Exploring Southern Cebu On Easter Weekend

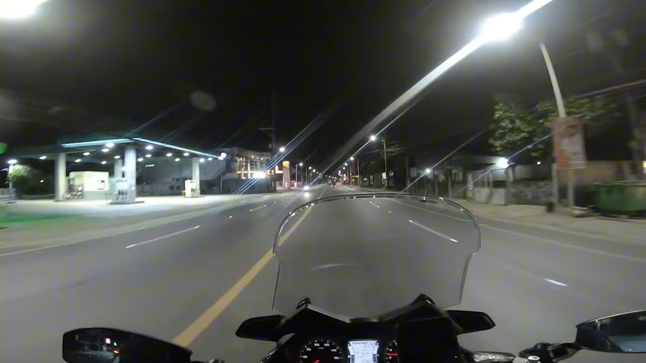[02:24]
nandito na kami sa ano guys, meeting point namin sa Shell Mandawi.
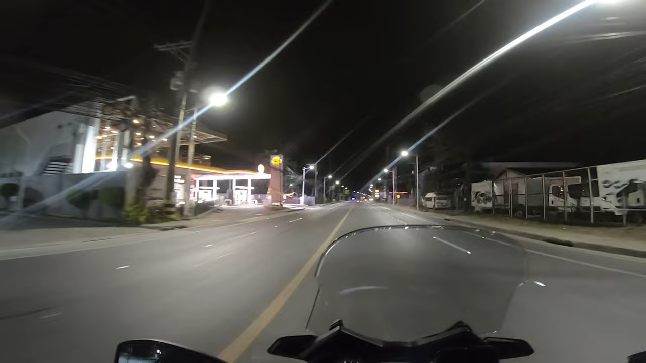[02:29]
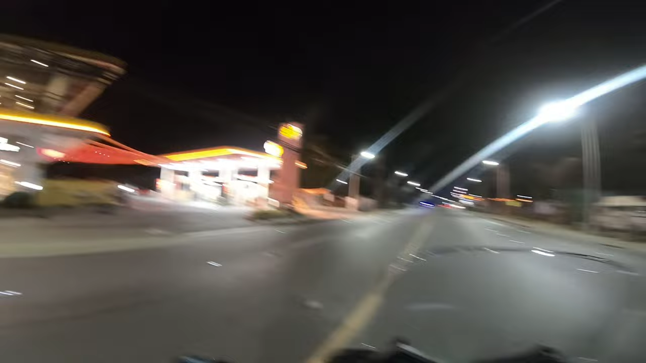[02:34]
So palagay ko guys wala pa siya dito. So hintayin lang natin guys. At saka magpapa full tank din kami dito guys.